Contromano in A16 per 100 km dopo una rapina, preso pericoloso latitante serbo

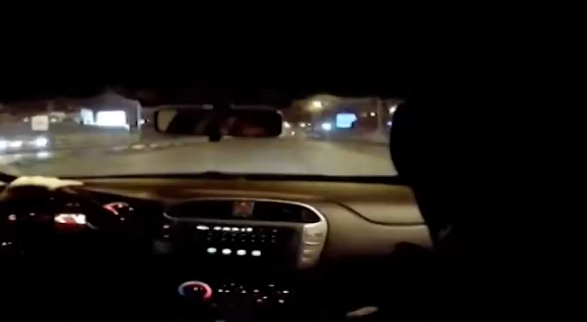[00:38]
mettendo in serio pericolo la sicurezza di molti automobilisti Ne seguì un lungo inseguimento da parte della polizia durante il quale serbo,